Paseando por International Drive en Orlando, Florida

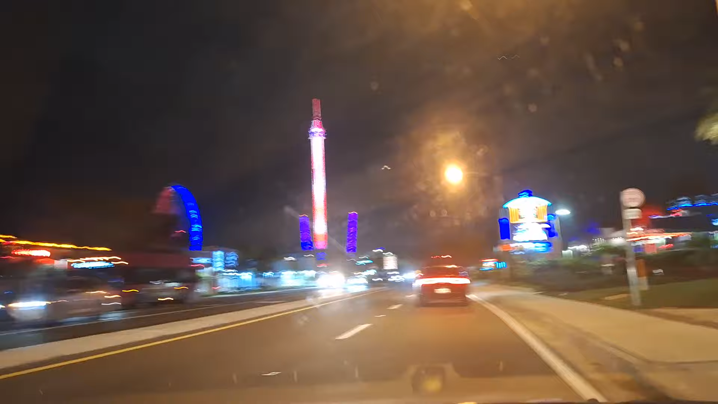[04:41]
Bueno, seguimos por aquí. Internacional Sound Drive. Yo quiero, estoy tratando de conseguir, estoy esperando, estoy aplicando.
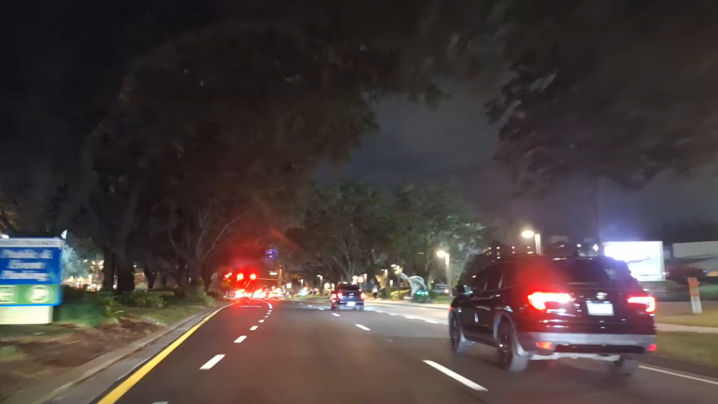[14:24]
La verdad que sí. Aquí a mano izquierda tienes a Ripley's. No Ripley's, perdón. Wonder Wars, ya que es que vamos a virar. Si sigo por ahí, llego al Convention Center y no quiero bajar tanto, porque lo que te quiero enseñar está detrás de mí. Entre esta estructura que ves aquí, Wonder Wars, que es la casa que está para atrás arriba.
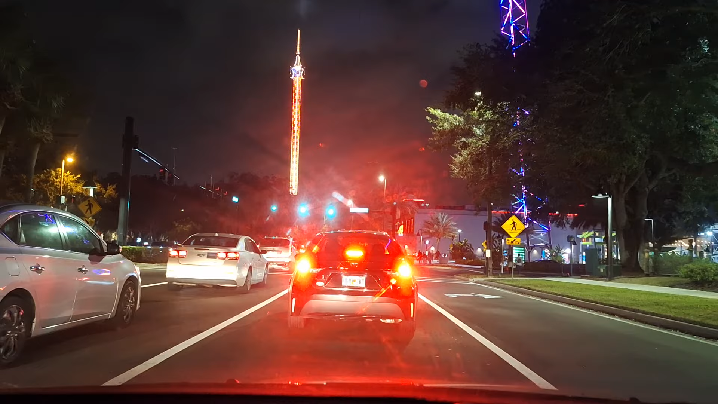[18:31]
Y al frente está la sillita voladora. Eso se llama el Star Flyer. Y a la derecha tienen la estrella gigante. Mírala ahí. ¿Qué te parece? Y como puedes ver hay múltiples personas caminando por ahí. Bien chévere. Es bien safe caminar por aquí. ¿Ok? Me encanta vivir aquí.
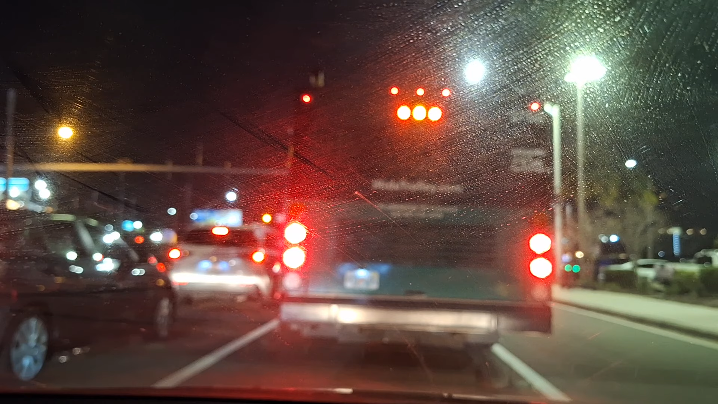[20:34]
Bueno, familia. Bueno, esta luz me está matando. Ahí viene. Ajá. Se puso verde. Viene. Ajá. Porque te quiero enseñar el hotelito que te estoy diciendo.
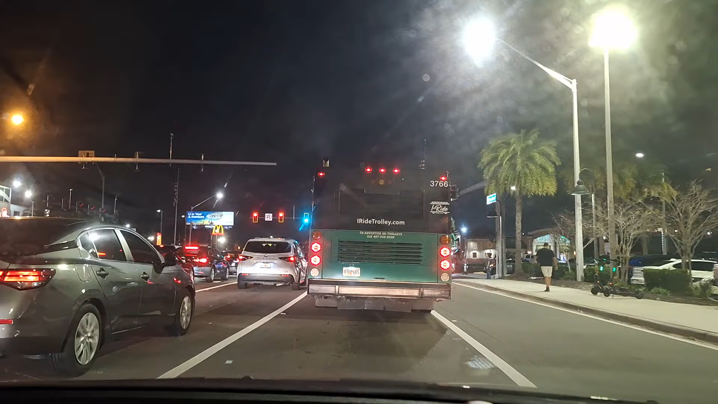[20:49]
Es baratito, pero son, los cuartos son bien limpios. Conozco al gerente.
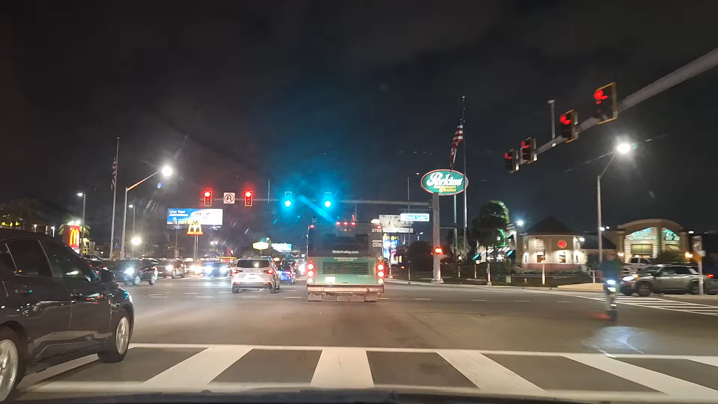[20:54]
Tiene desayuno continental, que es bizcochitos, frutitas, juguito, café, ¿no? Nada fuerte. Pero, empiezas con desayuno. Ahora, si te vas para los parques, ya tú sabes. Vamos a ver aquí. Si me cuelo. Me voy a tirar aquí. Ajá. Espérate que este va a parar ya. Como puedes ver, aquí los edificios pues son como que más chiquitos.
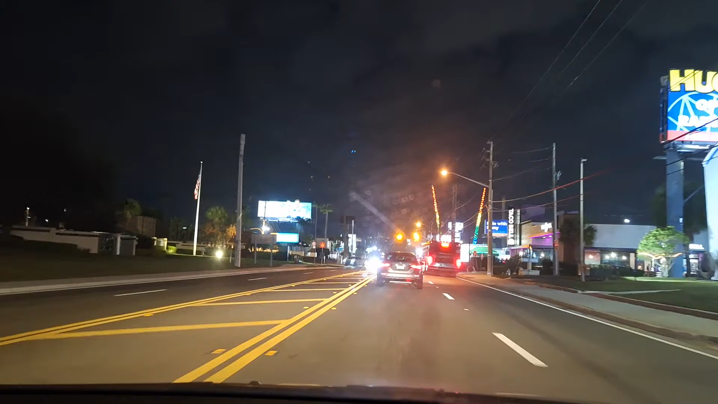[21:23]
Esta es la sección antigua. No antigua, porque es la sección más vieja de International Drive. Los edificios se ven más viejitos. Las tiendas se ven en los edificios más viejitos. Pero no, esto aquí es safe. Tranquila. Aquí nadie. Nadie se mete con nadie. Aquí a mano izquierda, si ves ese letrero blanco cuadrado que dice Coco Key,
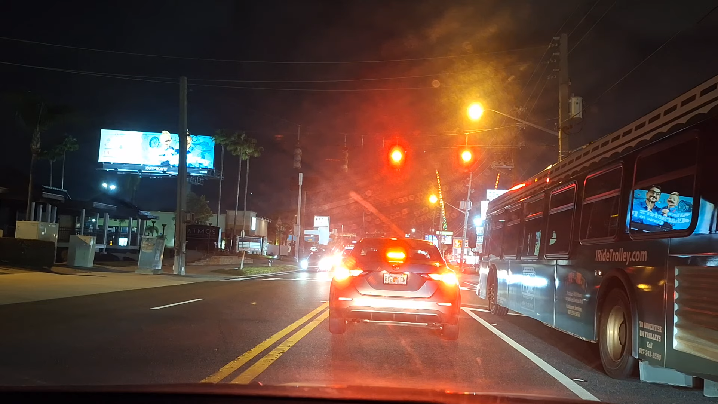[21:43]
ese hotel es un hotel que tiene un parque acuático en la parte de atrás y tú puedes solo usar el parque acuático. Y para acá, no sé cuánto te van a cobrar por día, pero es un mini parque acuático que está nítido. Caminé los otros días por ahí y estaba nítido todo lo que sí. Aquí a mano derecha tienes a Sissy's Pizza, que ahí creo que es por 12 dólares. Te puedes comer toda la pizza que quieras. Bien afrentado. Tienes mucha hambre, tienes los munchies, ahí es que te vas a ir. Sissy's Pizza.
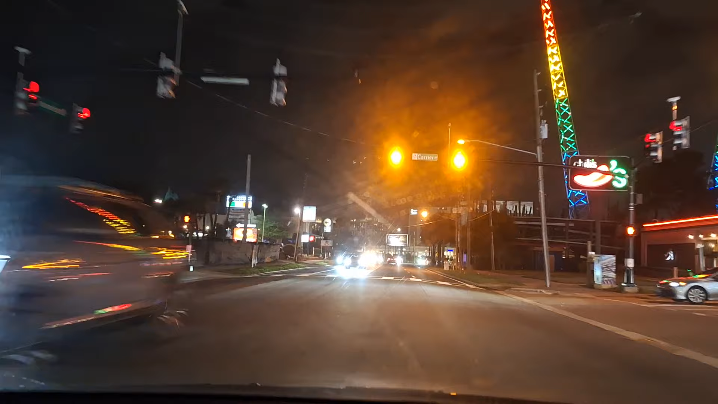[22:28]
Mira, si doblas aquí a la izquierda, te voy a enseñar el hotel, que es el más económico que conozco, que tengo buena tarifa. Te lo voy a enseñar ahora si logro doblar aquí a la izquierda. No te vayas. Logramos doblar aquí a la izquierda.